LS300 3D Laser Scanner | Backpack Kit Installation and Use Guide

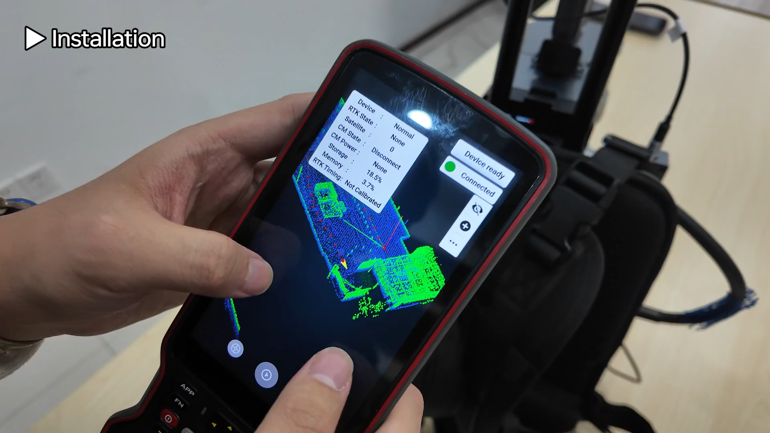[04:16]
okay this is our software and this is the information i last scanned
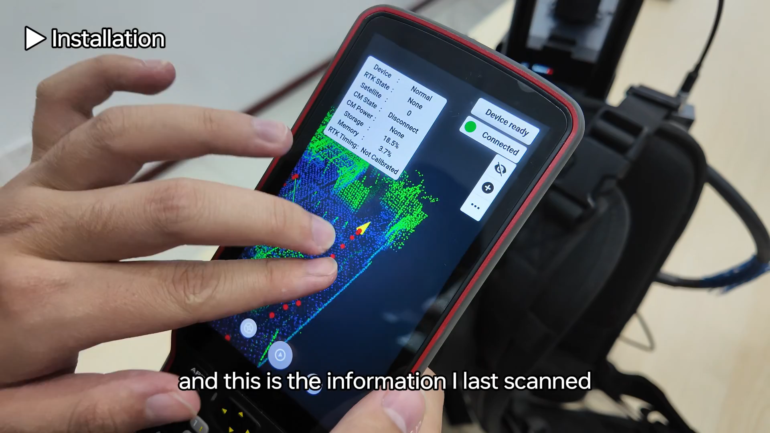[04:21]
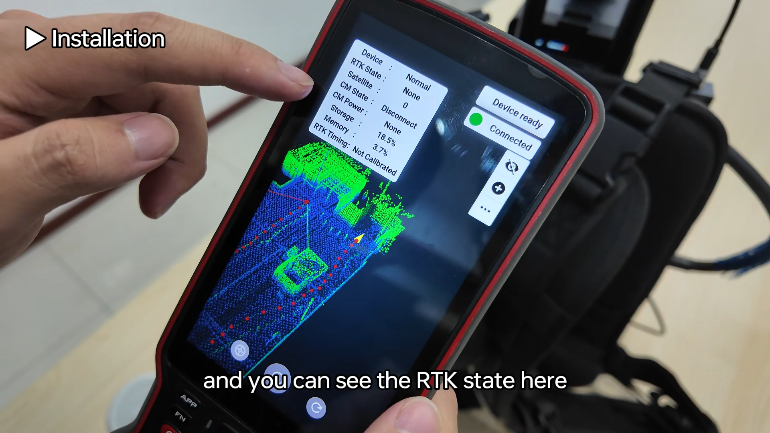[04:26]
and you can see the RTK state here and start right here if we go outside we can use the RTK
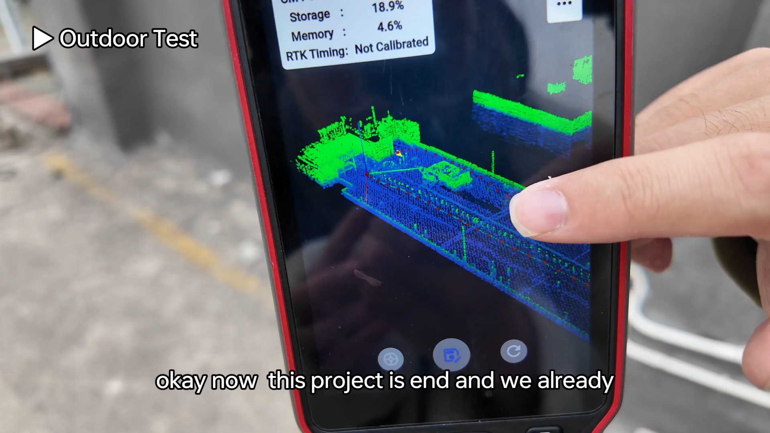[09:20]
already end the scan and how to process the data uh just press here data process
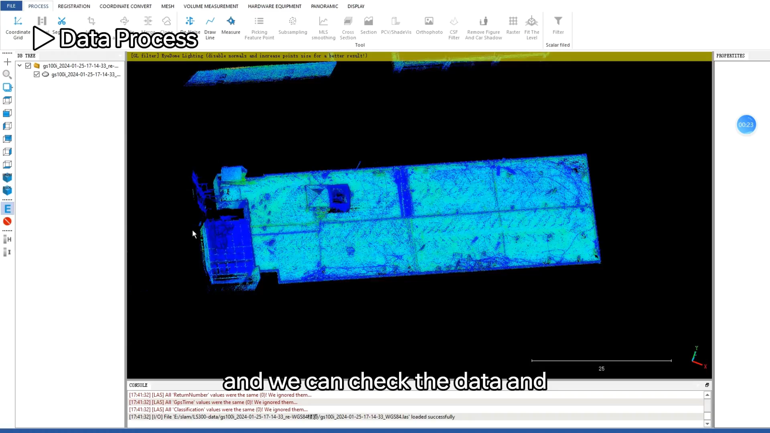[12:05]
okay okay now the data is open and we can check the data and also we can change the display view and the angle
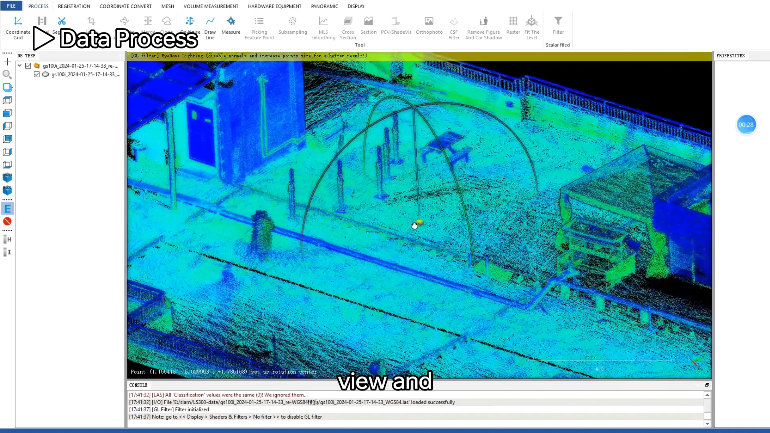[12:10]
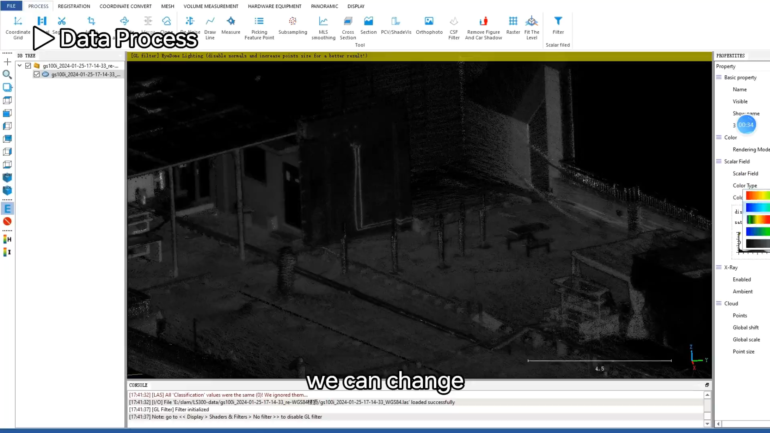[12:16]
we can change the display as in density and change its color
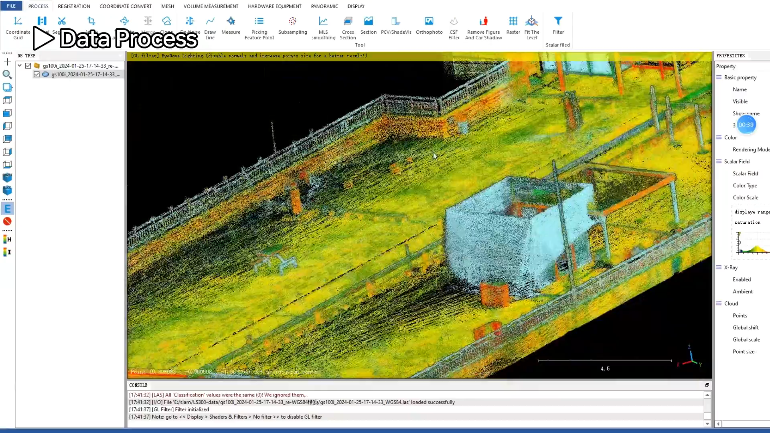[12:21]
we can change the data we can change the data we can change the data is very good and
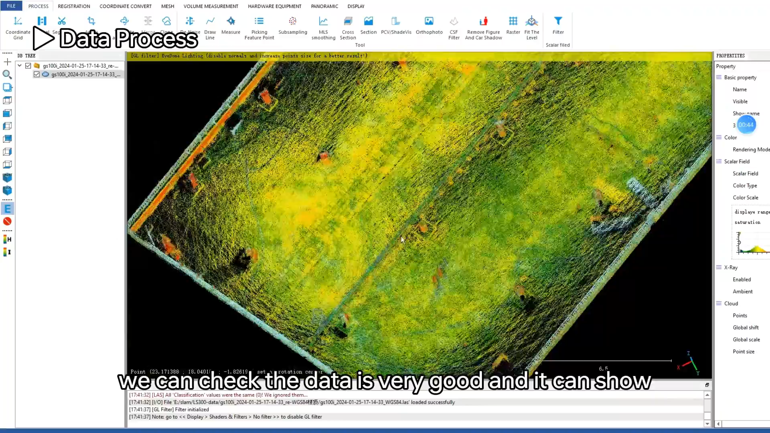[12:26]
it can show everything on the roof of the building
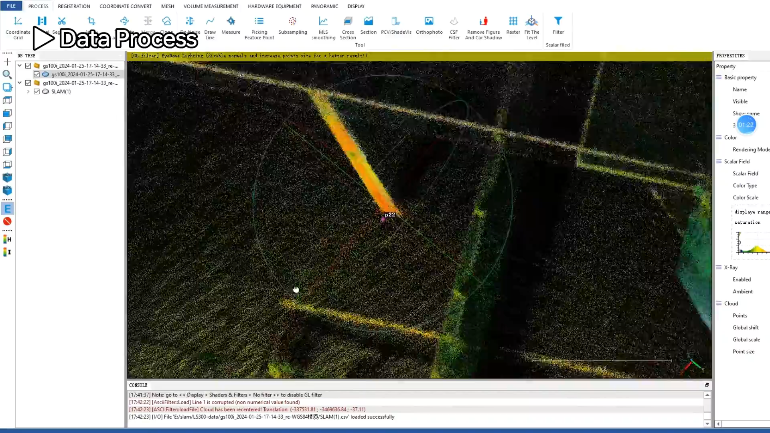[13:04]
and we can check the two part of data is matched together very well every point is has rrtk level accuracy
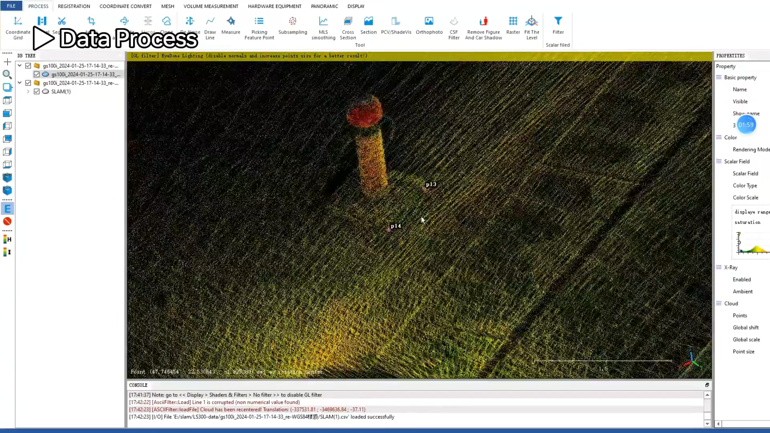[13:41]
also the two points matched together very well